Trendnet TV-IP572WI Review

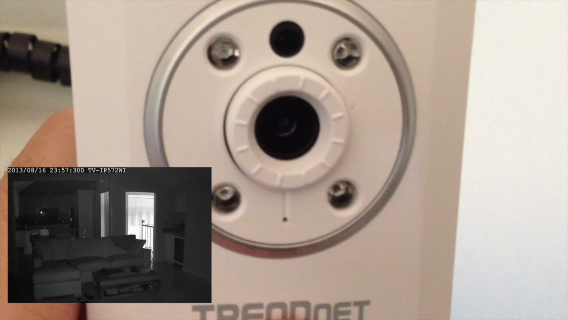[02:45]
They basically click on red when it's being recorded at night.